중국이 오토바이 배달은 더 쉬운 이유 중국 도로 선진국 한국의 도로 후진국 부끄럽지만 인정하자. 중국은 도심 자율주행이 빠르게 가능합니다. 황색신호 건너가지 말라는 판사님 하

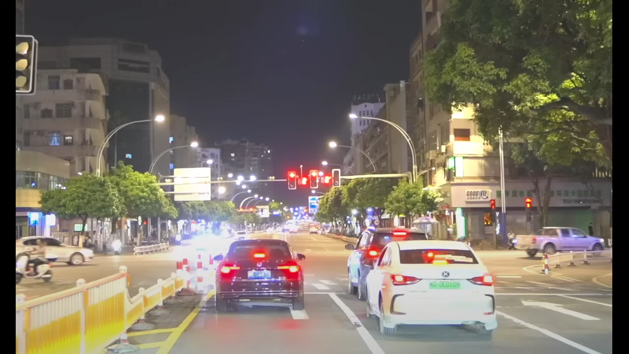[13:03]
굉장히 신기해요. 역시나 갓길에는 차가 없고 대도시에 굉장히 많은 대부분의 사실은 이면도로 제외하면 좀 큰 도로는